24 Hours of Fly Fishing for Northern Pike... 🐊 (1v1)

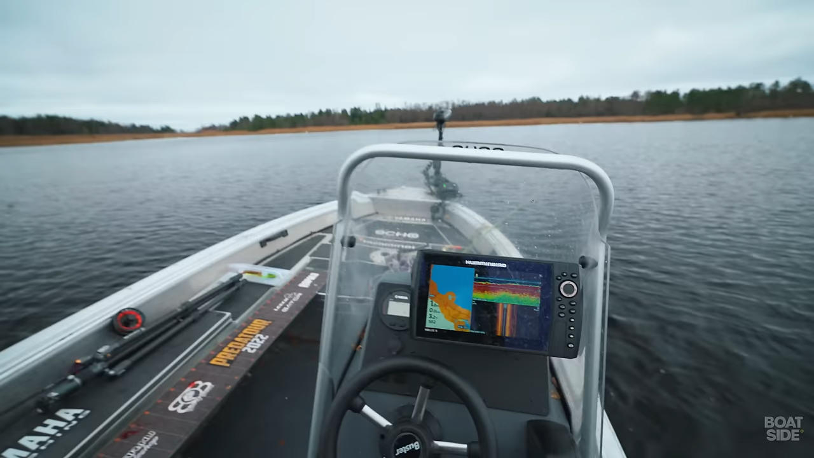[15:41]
But this is very interesting. We're like in the middle of the bay.
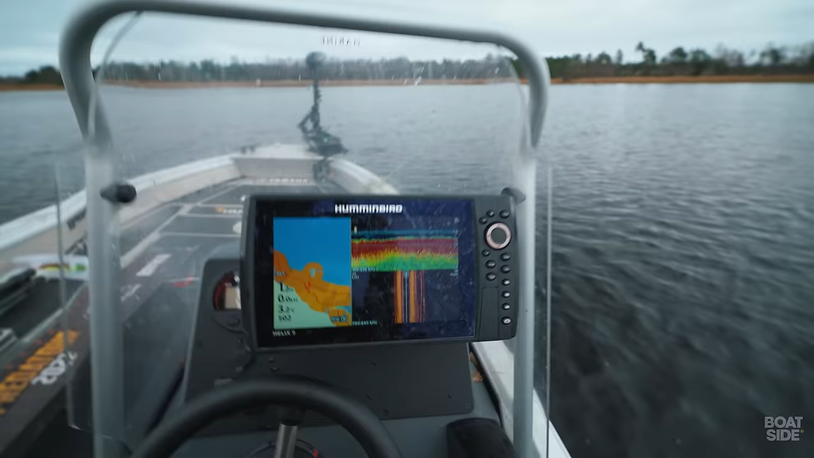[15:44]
It's only 1.2 meters and some grass. And what's really interesting is that here we have 3.2 degrees.